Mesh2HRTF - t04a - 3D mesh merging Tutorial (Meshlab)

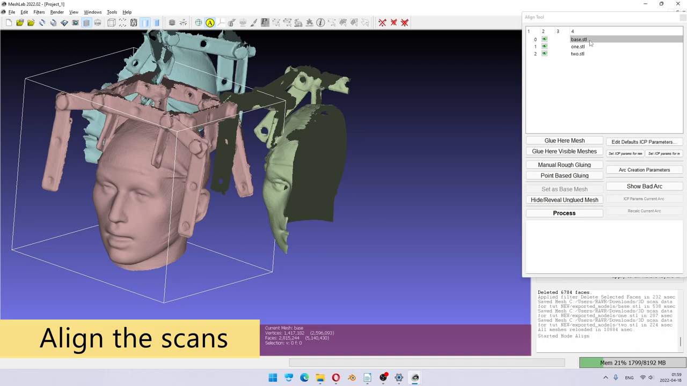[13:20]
You need to select the base thing you want to use. And you go glue mesh here. Then you select what you want to align.
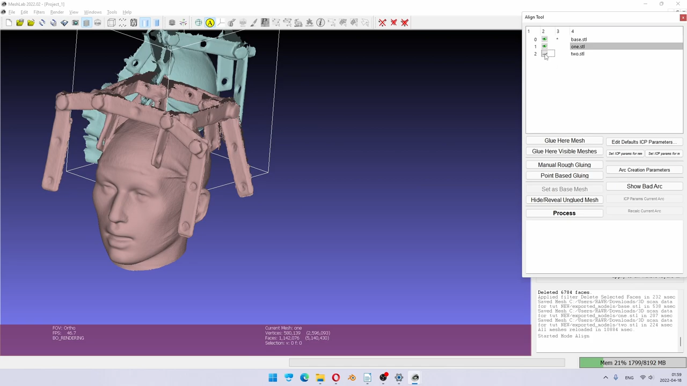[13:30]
I'll hide the one I don't align and go to point-based gluing.
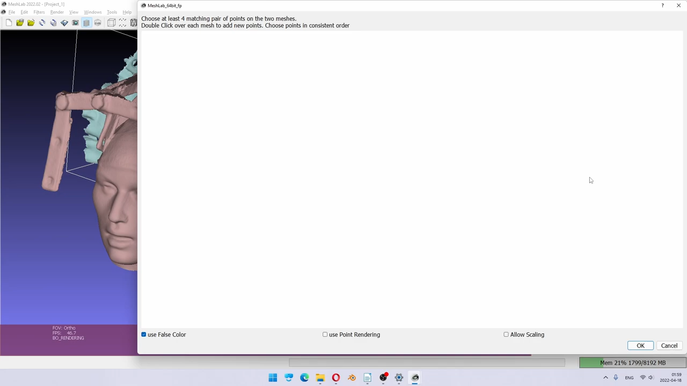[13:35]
And now you need to specify four points which are common among them. And you can be very rough. So in my case, I have this reference geometry, which I like very much. If you don't have it, let's assume you don't have it.
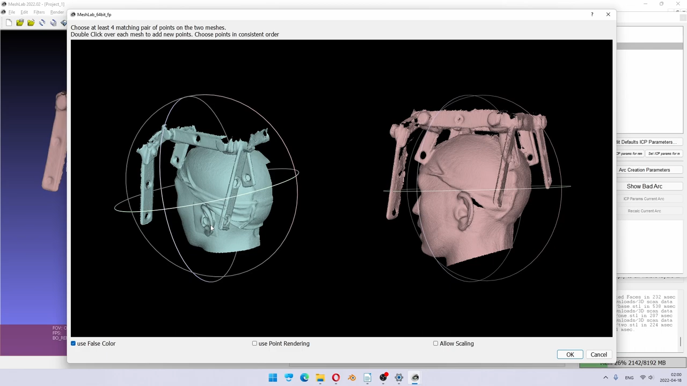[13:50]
So I'm going to just pick a point on the ear.
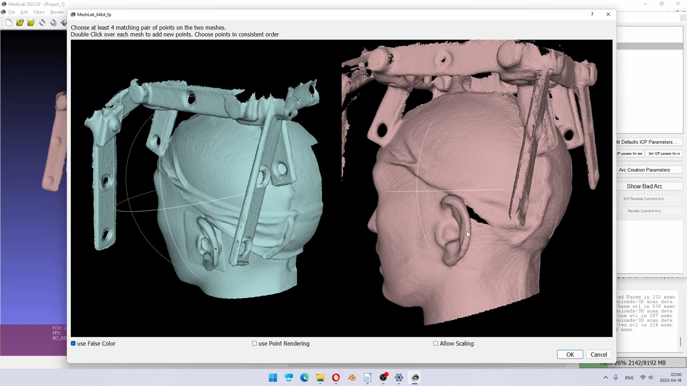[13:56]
You certainly should have an ear. And I'm going to pick something on the nose, something on the mouth. Notice that you have to pick the same sequence, same points here and there. So I need a fourth point. Let's take point here and point here.
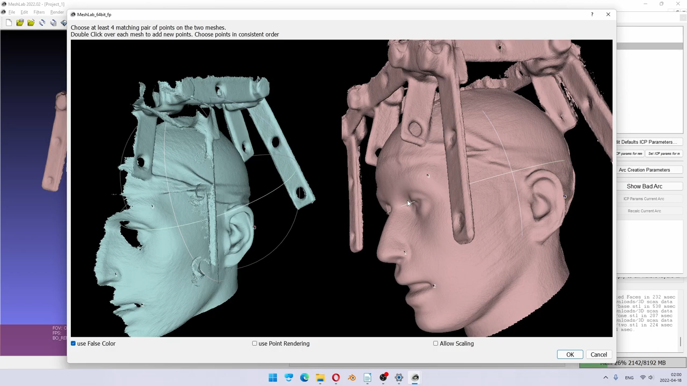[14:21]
Double click and press OK. And you can see it worked already. So notice I don't have circles, so I can't rotate anything.
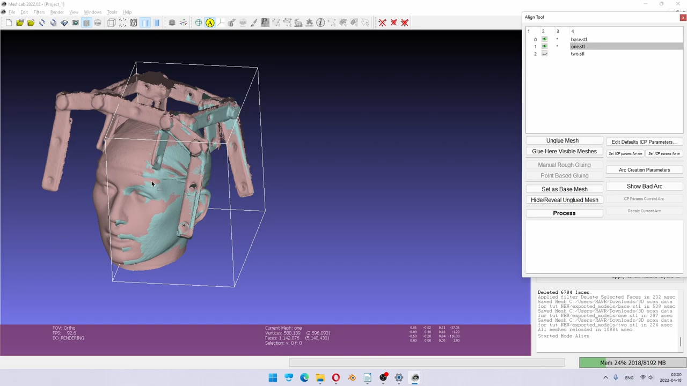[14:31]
If I press escape, I have circles again. So now I can rotate.
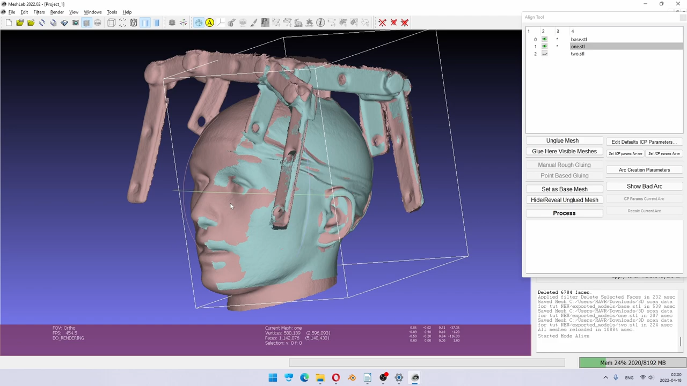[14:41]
Now, after you got this preliminary alignment, you have to press process. And you just slam a button several times. You can see some statistics on how well it's aligned. I don't know much about it, but if it looks like it's good and it doesn't change much from one to another, then you could say it's ready. For my tutorial purposes, it's definitely ready.
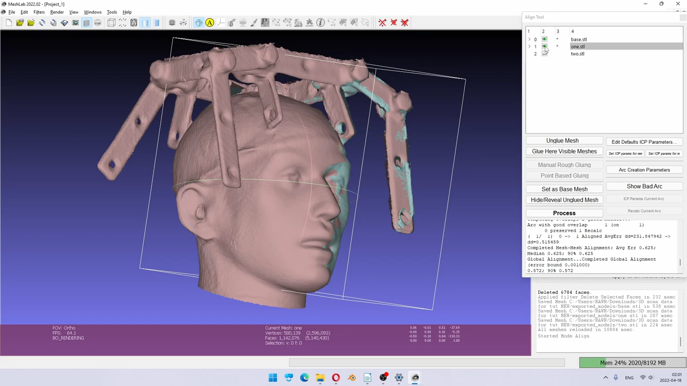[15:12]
Now I take the next one. So the base is still glued. Now I'm going to click on the point base gluing and do the same thing again.
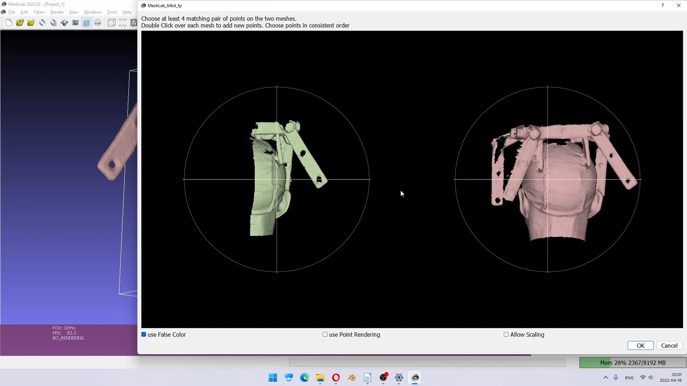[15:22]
Here I'm going to use my reference mesh advantage.
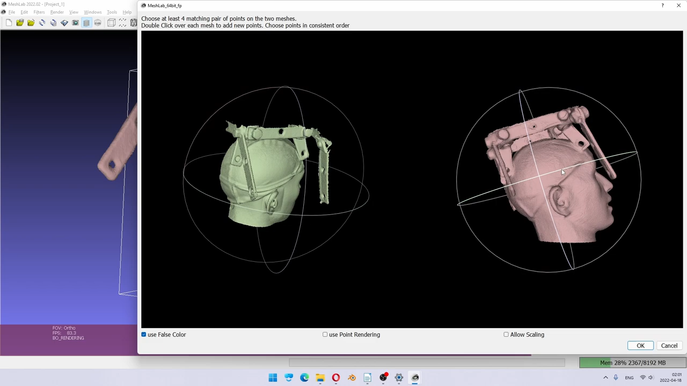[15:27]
And I'll just click in places which are very easy to locate. These points are pretty much not important. This is just to get the initial position
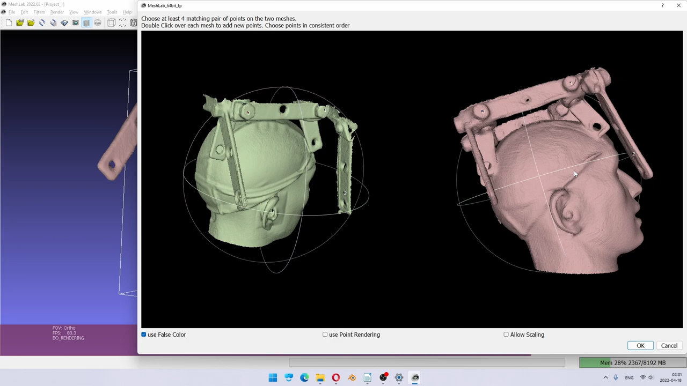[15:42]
for the algorithm to start working from.
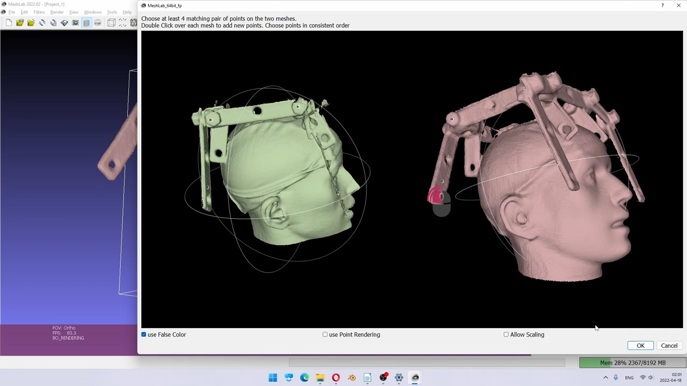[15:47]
So you can be very rough. If it's there, perfect. We just press process, process a few times. And it should be there.
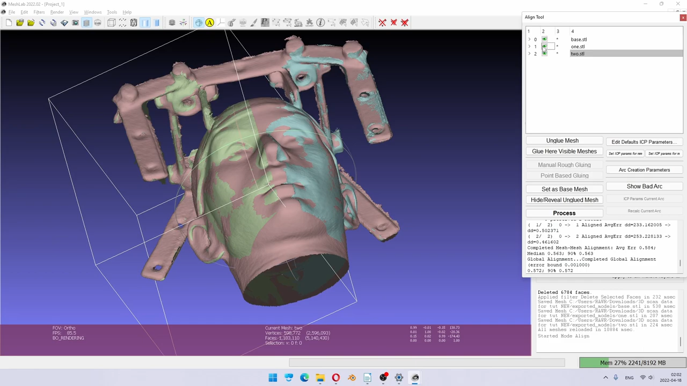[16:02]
So now if I unhide the other part, you should see that we have alignment
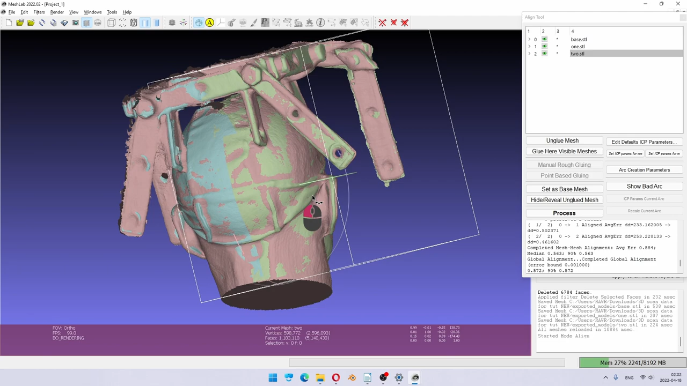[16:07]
just as we wanted. So we close alignment tool. And now I would recommend to go to save project as. And there is a line project hidden down here.
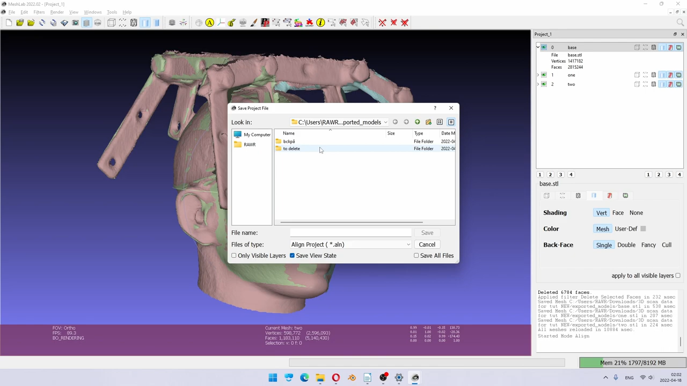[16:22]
Just to be safe, I'm going to save this. Doesn't matter.
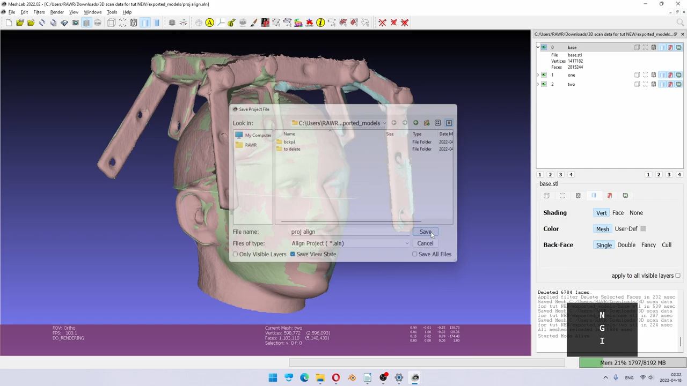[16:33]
And I'm also going to save as mesh lab project. Okay.
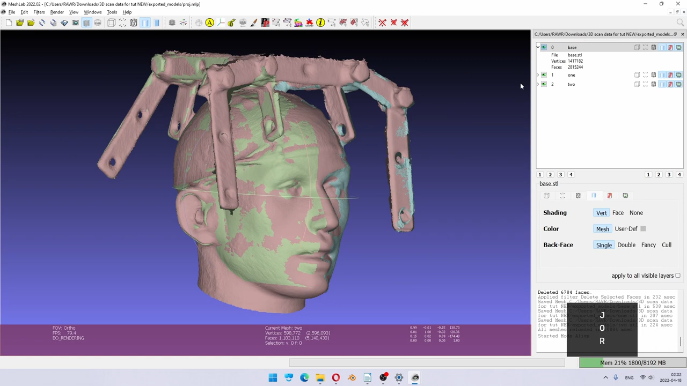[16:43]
Now we have everything saved. And I think we can go to the next step is cutting out the ears.
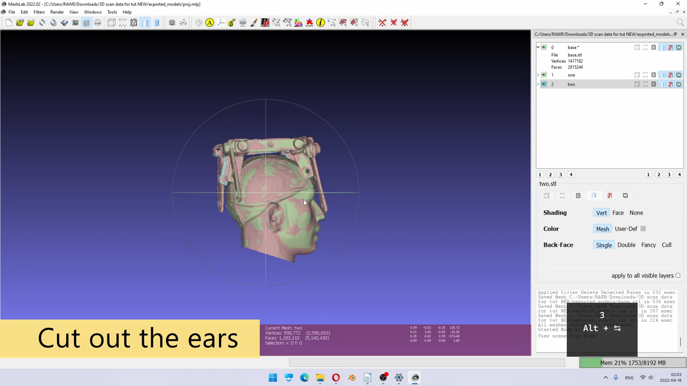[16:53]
If we take a side view, if you press ctrl numpad 3,
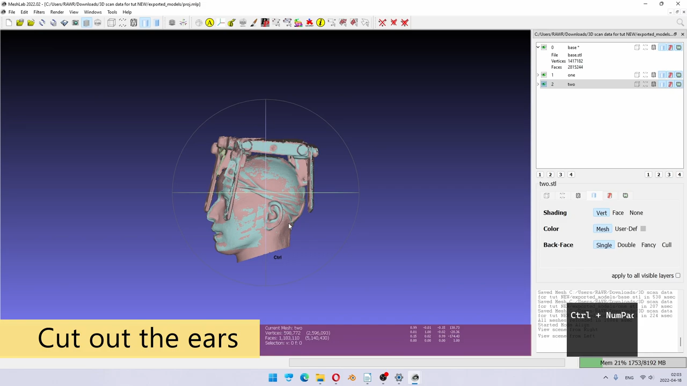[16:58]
you can switch between left and right side.
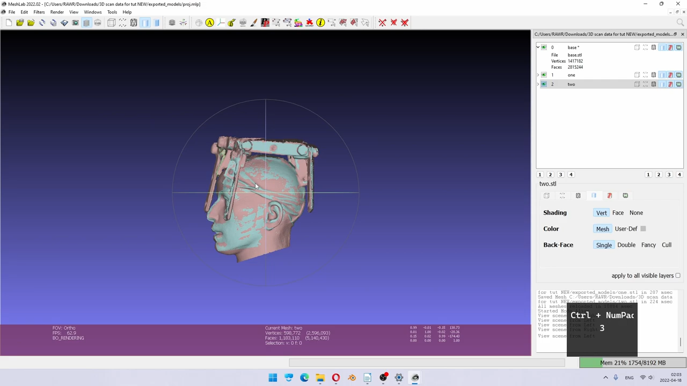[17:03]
If it's not correctly aligned, you can use the manipulation tool to rotate it into alignment better. But in this case, I'm happy as it is already.
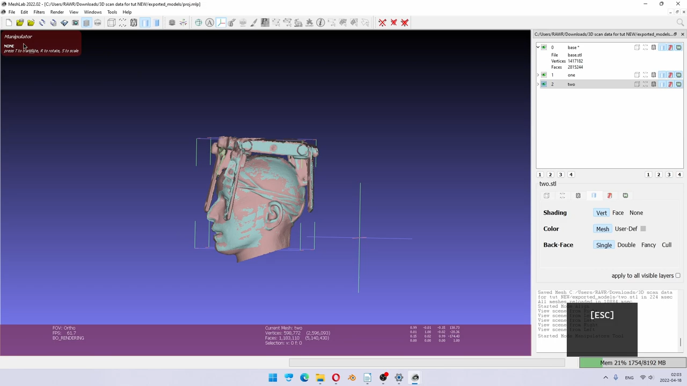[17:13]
To deselect the tool, you have to press it again. So I'm going to now cut out the ear. And to do that, now double check what's written here.
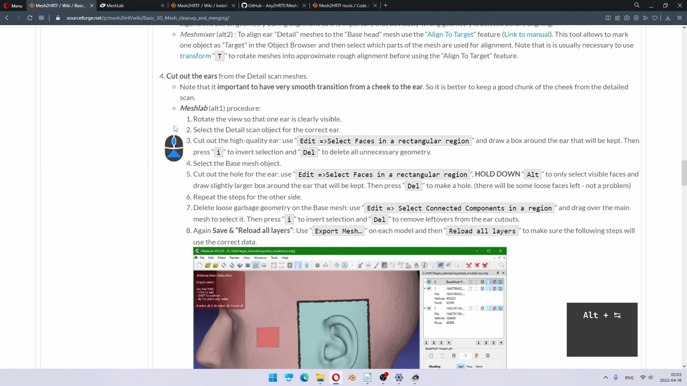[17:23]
So first we do the cutout in the detail scan. So ctrl drag is to pan.
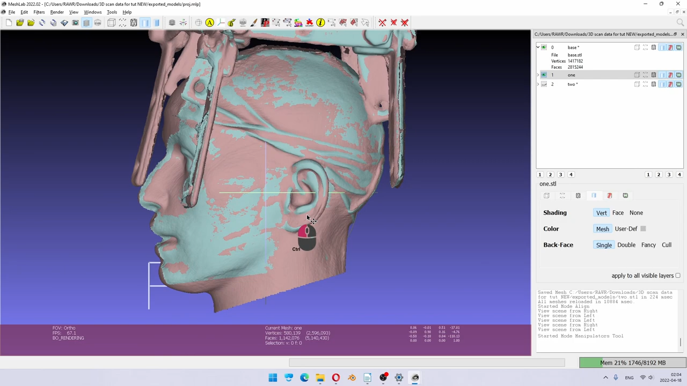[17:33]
I rotate into view. Now we have a good view on this. Yes, we have a detail scan selected. I take the rectangular selection region. And when I select it. So when I select it, I want to have a big area in front of the ear to be smooth.